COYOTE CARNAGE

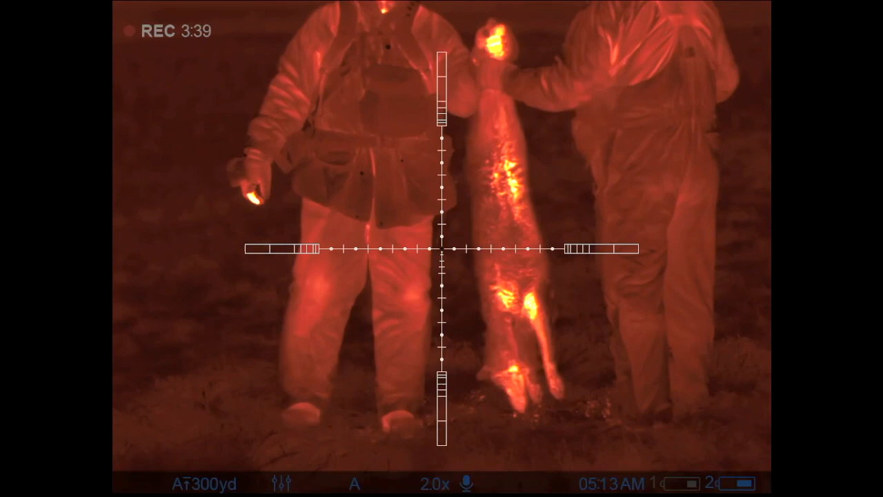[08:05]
Are you gonna kill him all?
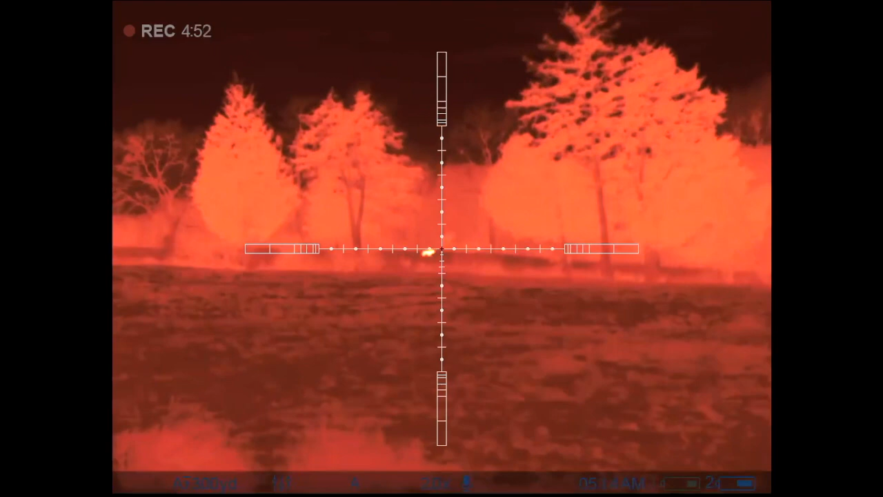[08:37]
Well the bolt was still open so that shot was no
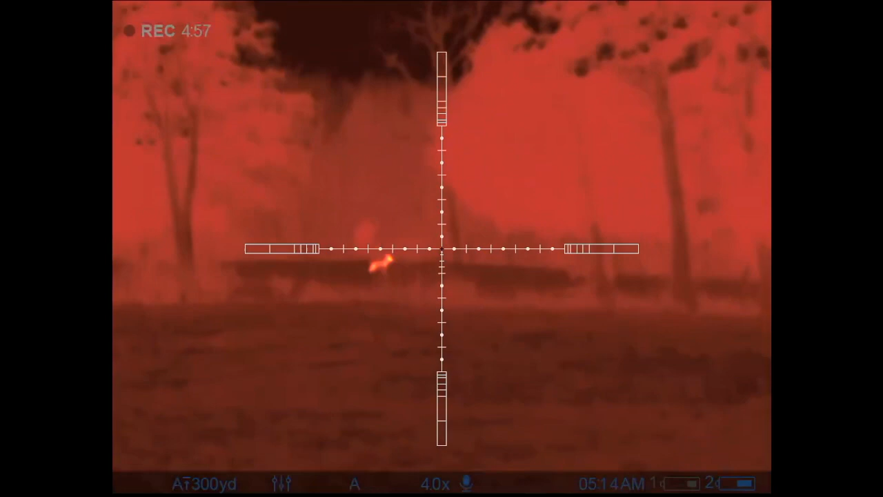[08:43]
good I get him stopped again and whenever I fire the shot off the camera starts a new clip and there was a little dead space there so I didn't get the shot
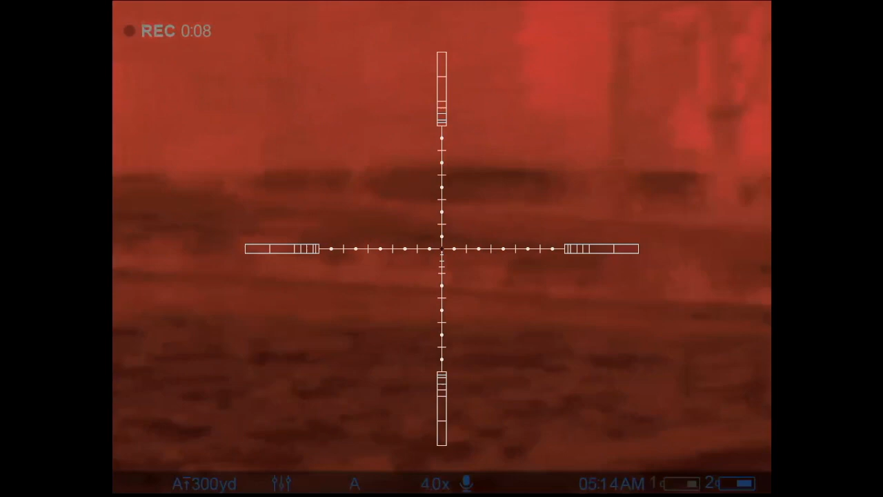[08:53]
but that coyote ran off and seemed to be fine another miss on the night